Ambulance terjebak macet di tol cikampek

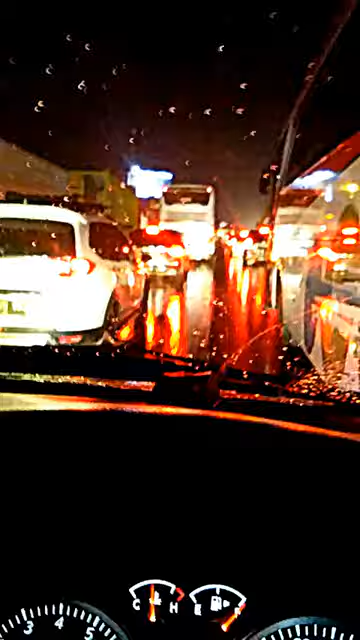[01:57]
Nusa Indah Home Care untuk Pak Jokowi, macetnya seperti ini ambulannya. Mohon diperhatikan Pak Jokowi.